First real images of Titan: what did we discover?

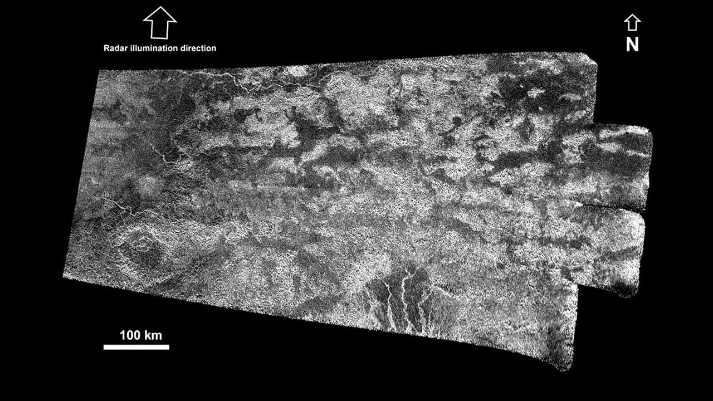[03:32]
The surface of Titan in the temperature latitudes is less contrasting.
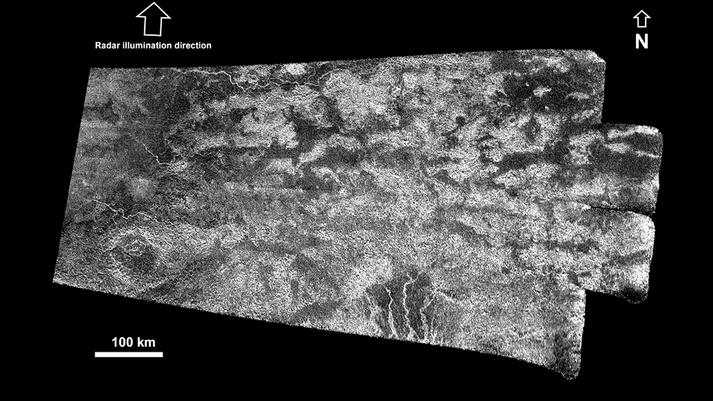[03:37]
Titan has distinct indications of volcanic activity.
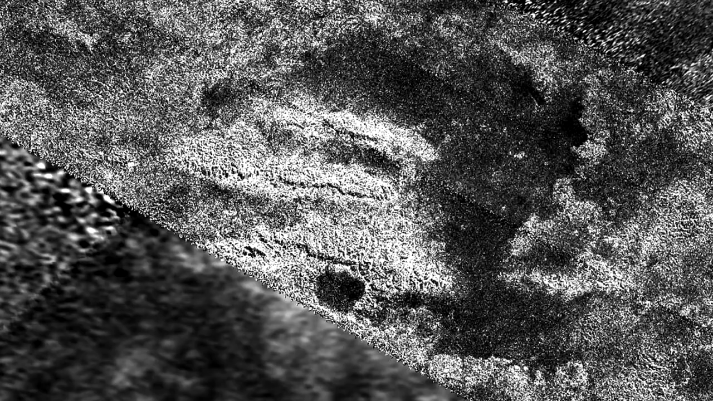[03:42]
However, despite the similarity in the form and characteristics of the volcanoes,